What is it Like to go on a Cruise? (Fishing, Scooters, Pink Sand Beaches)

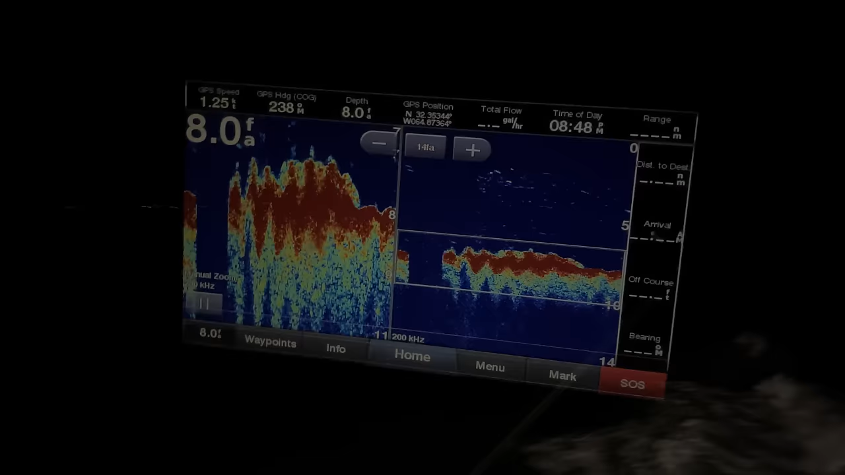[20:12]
The captain actually invited me upstairs to take a look at the fish finder, and he was showing me where the reef was, and where we're anchoring up.
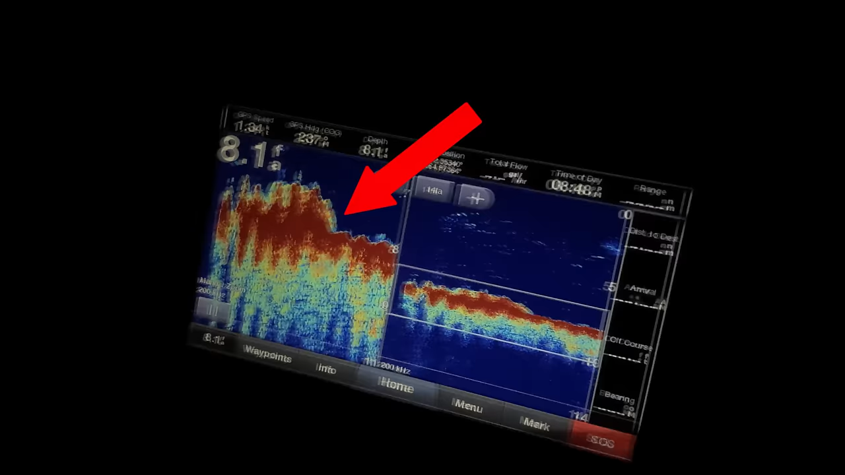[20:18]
And you can see right there is the reef, and there's some fish on it, so we knew we were in a good spot. And at the second spot, right away, I was on a bigger fish. And you can actually hear it in the background.